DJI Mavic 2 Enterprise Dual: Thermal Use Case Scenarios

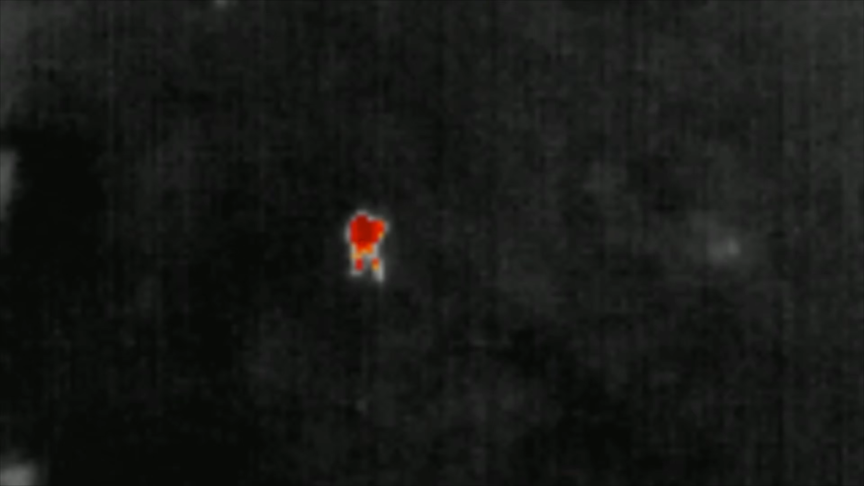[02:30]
The body temperature is usually distinct compared to the heat of the surrounding objects, and setting your isotherm settings properly will let you easily pick out a person even from heights of about 120 or 150 feet above the trees.
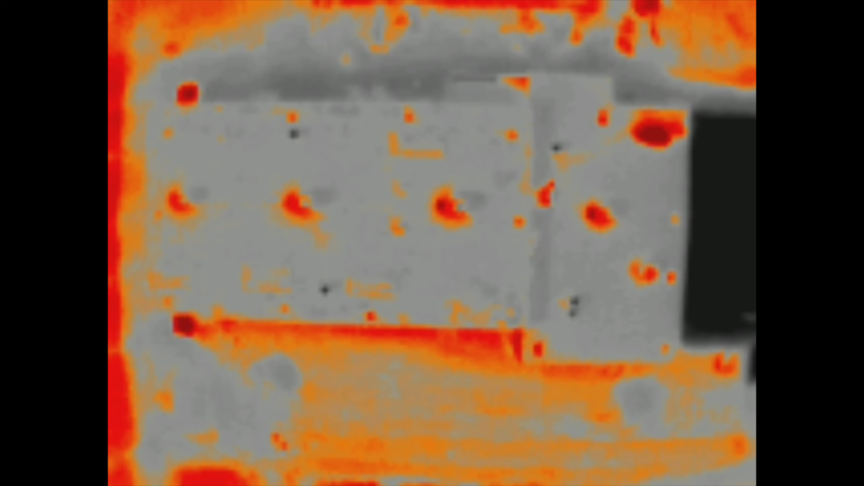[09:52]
This right here is a straight thermal photo of a whole roof. And yes, it is pretty damn blurry. But luckily, this drone utilizes MSX by FLIR.
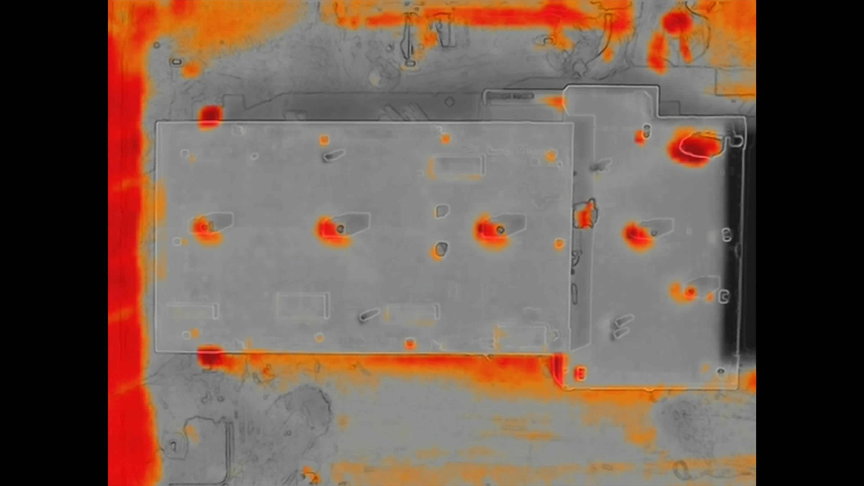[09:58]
So it takes the color image and overlays it on top of the thermal image. This shows the outline of objects and makes the image a lot easier to interpret. Now, with my personal workflow for roof inspections, I would analyze the hotter spots of the roof and then take closer photos of the areas of interest.
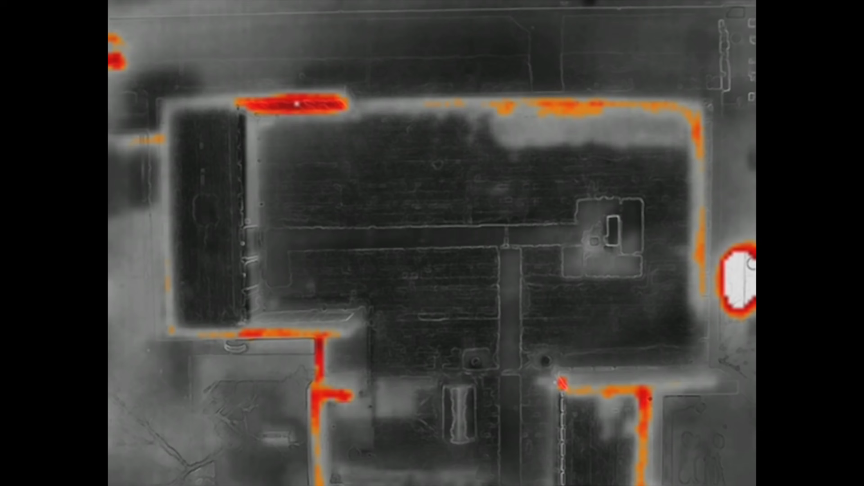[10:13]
This produces a higher resolution image of only the spots of interest that I'm kind of concerned with.
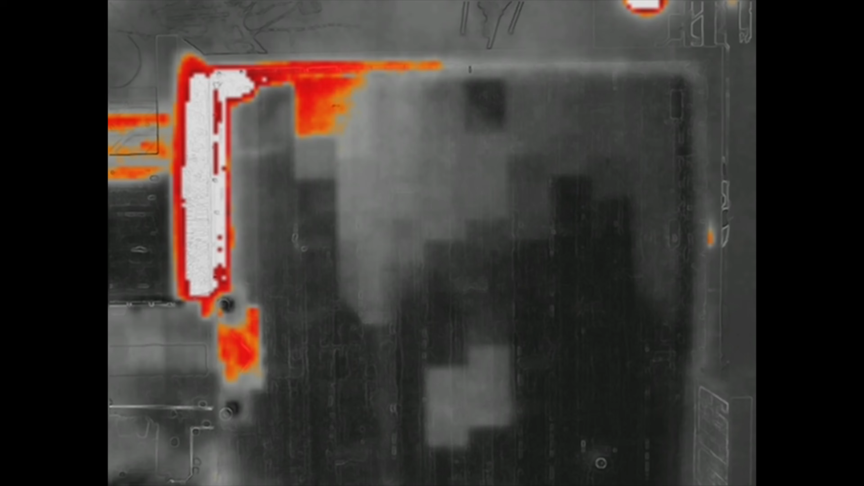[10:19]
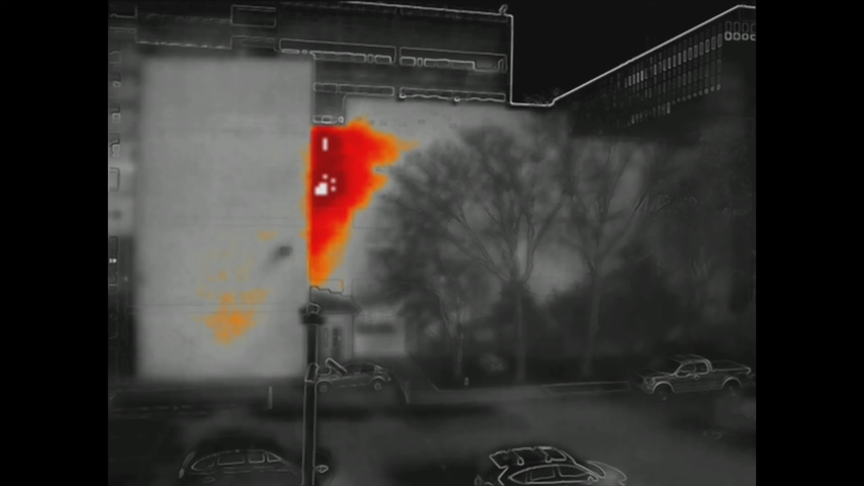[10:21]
This even works when inspecting the sides of buildings for underlying moisture or heat loss from insulation problems.